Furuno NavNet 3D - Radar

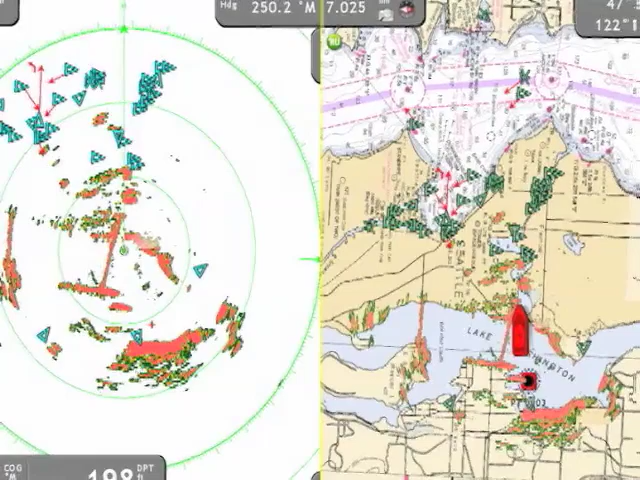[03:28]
And with an automatic radar plotting aid, I can set 3D to actually automatically pick up targets that are around me, or I can go out and manually acquire them.
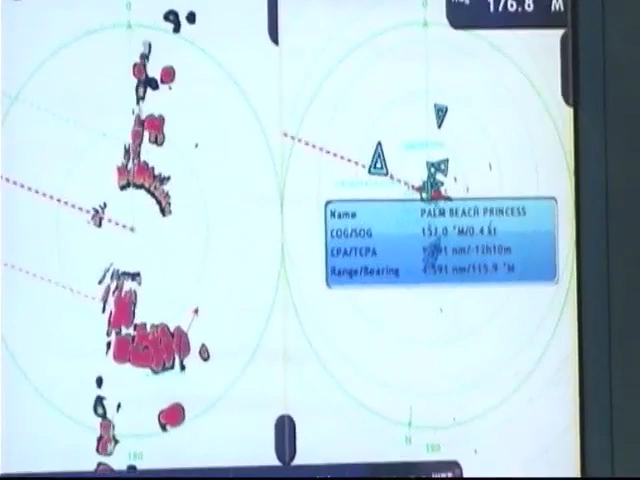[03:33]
Once I do that, it'll act just like an AIS.
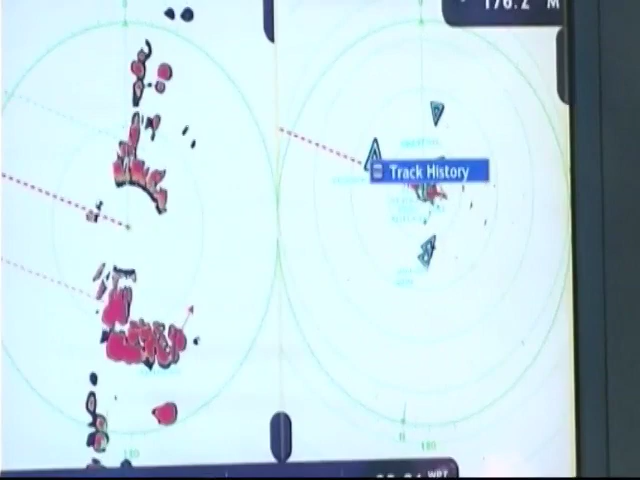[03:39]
It'll actually track that target using the internal processor of the system and show me all the same kinds of information like CPA,
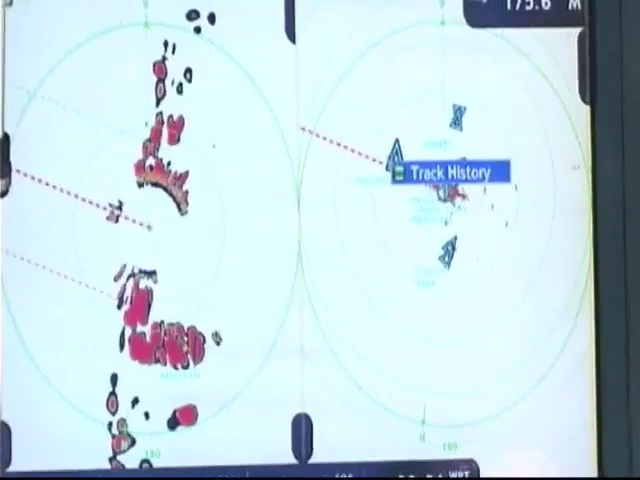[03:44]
closest point of approach, and TCPA, time to closest point of approach.
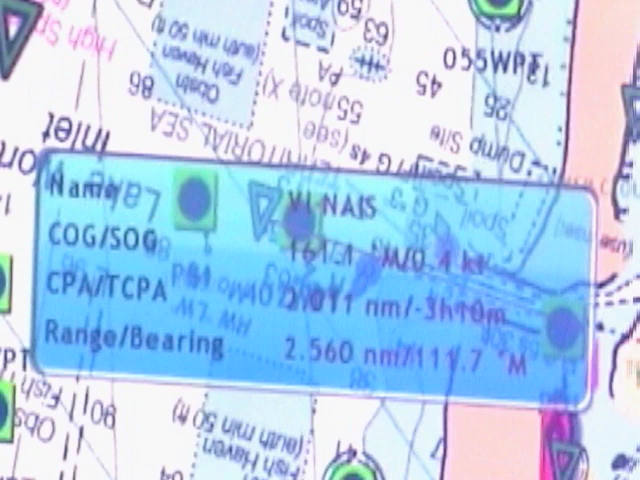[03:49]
It's really crucial for navigation situations, especially with cruising boats.
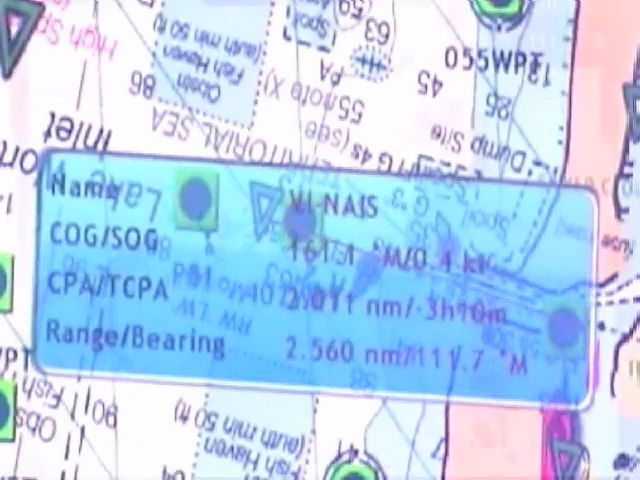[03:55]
Kyle, and I can see if you were out sword fishing at night and wanted to keep track of all the other boats in your area. It's really important.
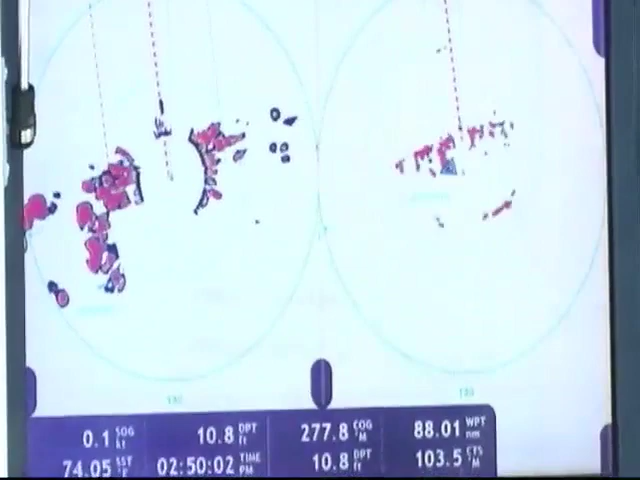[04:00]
Say I'm in, you know, even I'm in an SKA tournament, I want to know what everybody around me is doing. I can set the system up to automatically acquire all the boats around me, and I'll just watch their arrows graphically and see what they're doing,
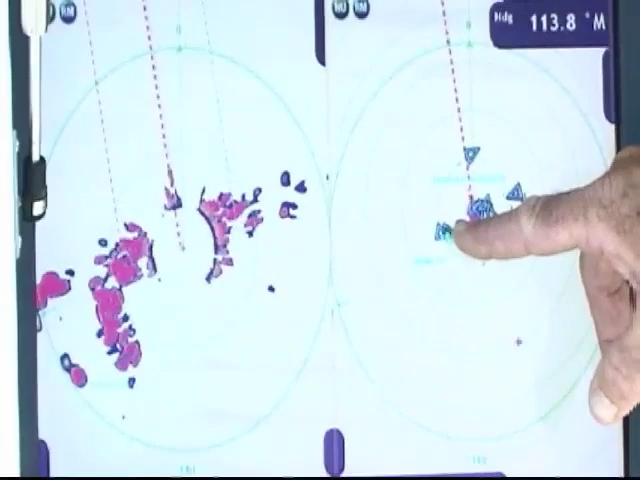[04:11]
whether they're on a fish, whether they're just still marking fish, or whether they're just coasting, cruising, drifting.